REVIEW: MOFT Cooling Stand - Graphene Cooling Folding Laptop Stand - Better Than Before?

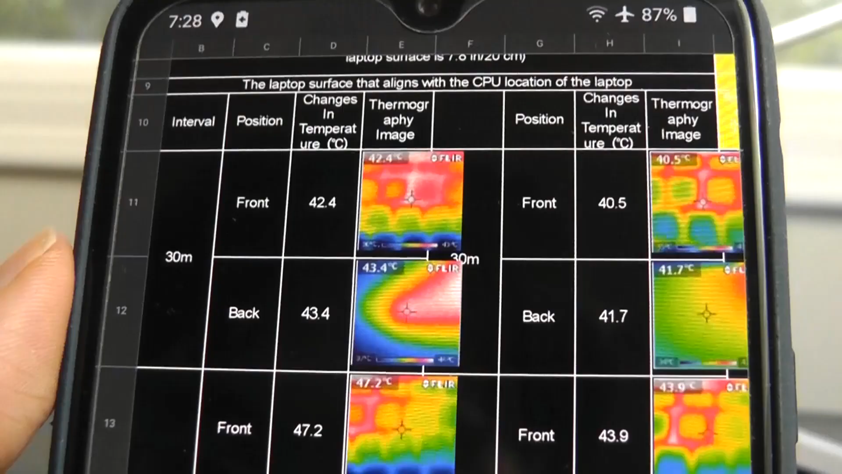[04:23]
but after 30 minutes of usage a laptop without
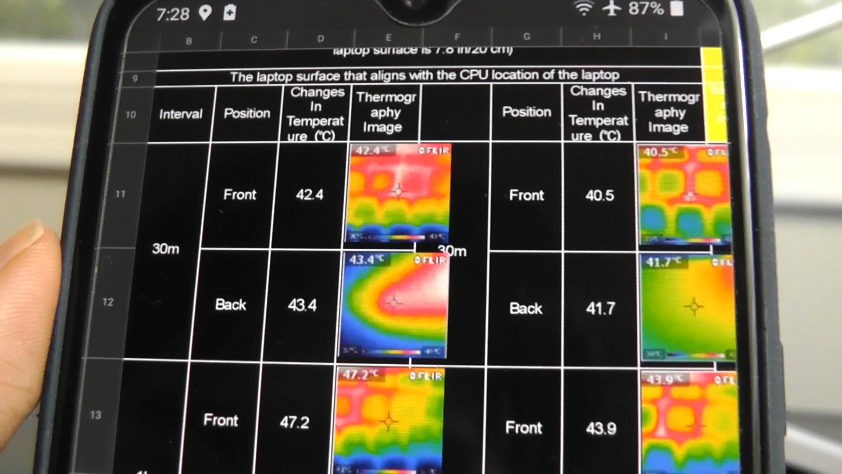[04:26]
the stand typically will get around 42 degrees in celsius versus with the stand
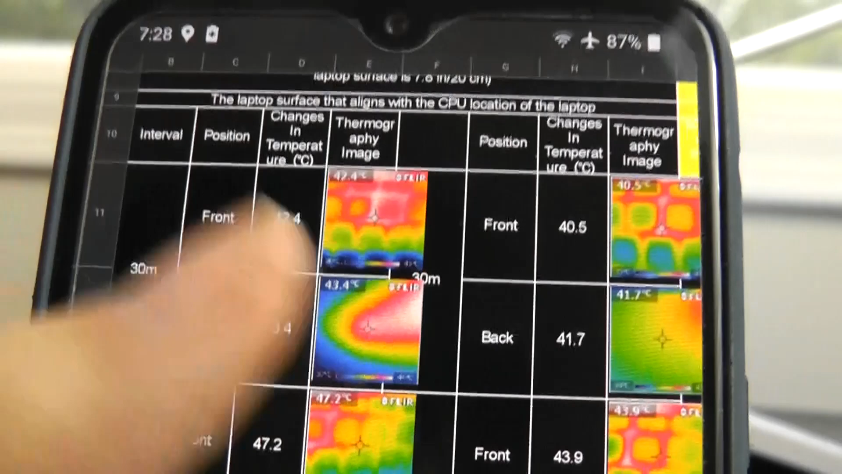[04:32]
it's going to be around 40.5 degrees so about 2 degrees celsius in that initial 30
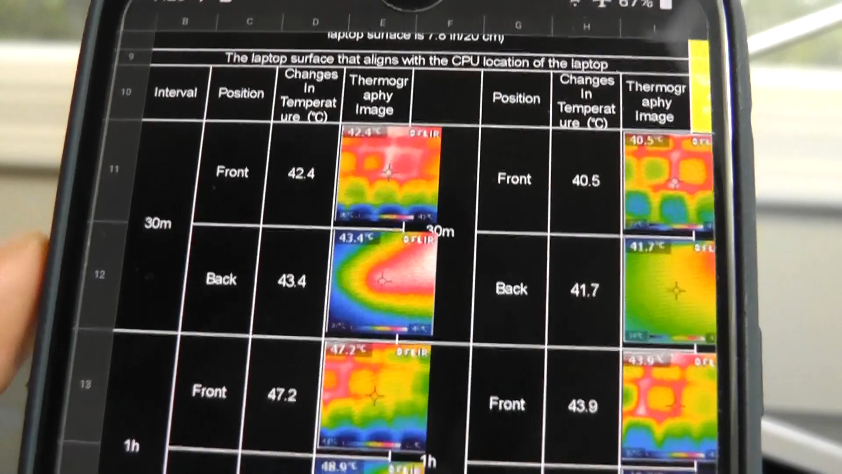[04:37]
minute range and then moving into one hour repeating the test again the difference is a little bit more obvious
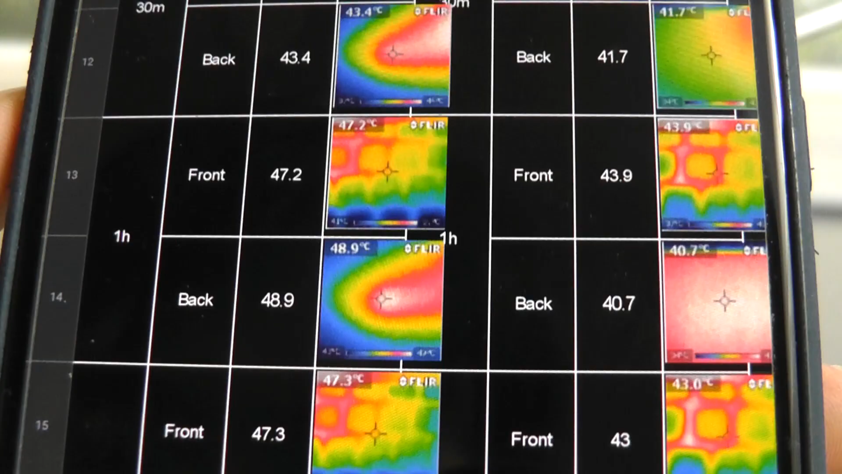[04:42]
temperature difference here about 3 degrees celsius can now be felt so overall the rating there
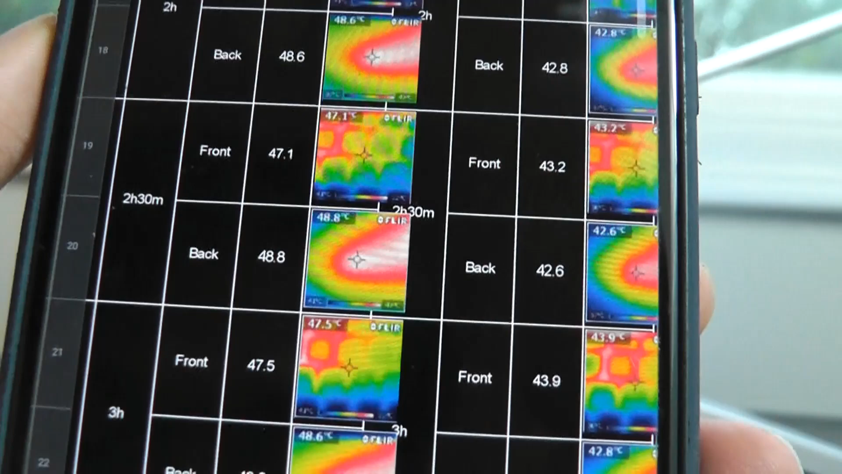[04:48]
of around 5 degrees that will depend on your device as well as what your surrounding temperature
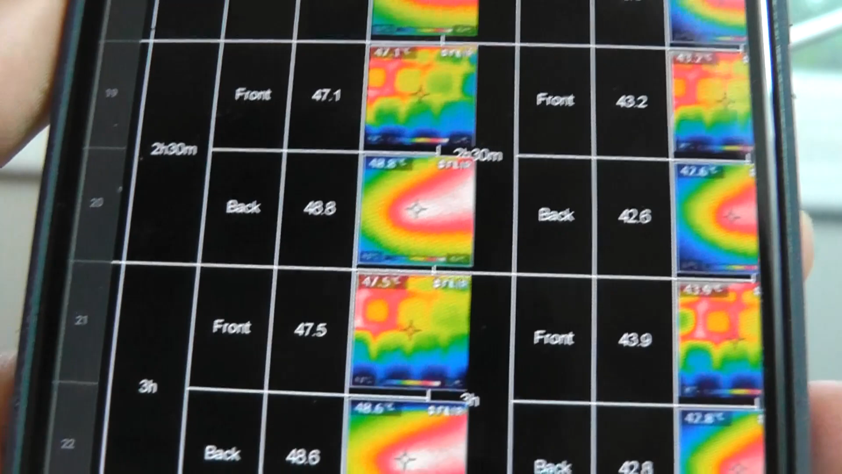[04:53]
in the room is and also where you're measuring from the front versus the back of the computer but
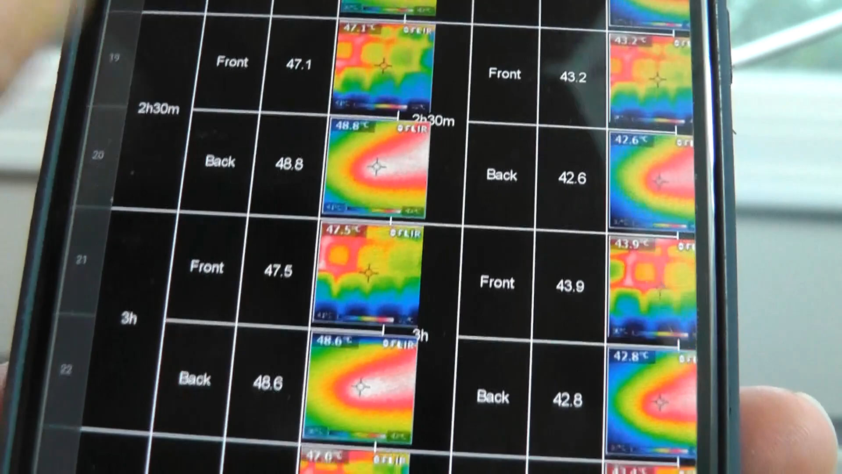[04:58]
on average i would say three to four degrees celsius is fair and you're not going to get let's say 10